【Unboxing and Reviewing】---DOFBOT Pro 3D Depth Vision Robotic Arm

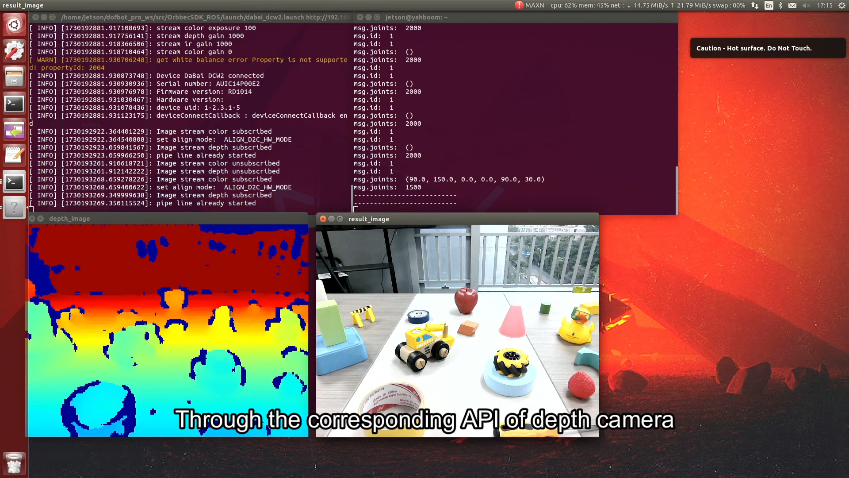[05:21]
DaftBot Pro can obtain depth map, color map, and point cloud data of the detection environment.